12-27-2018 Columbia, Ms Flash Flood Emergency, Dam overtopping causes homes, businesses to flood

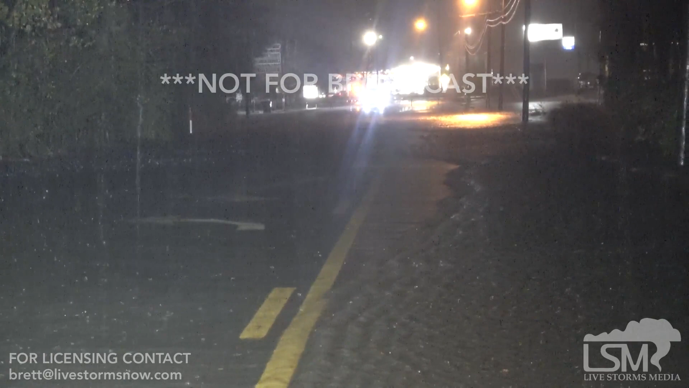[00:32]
Water from the dam running out. It's starting to flood streets and I think it's homes and businesses we get flooded too.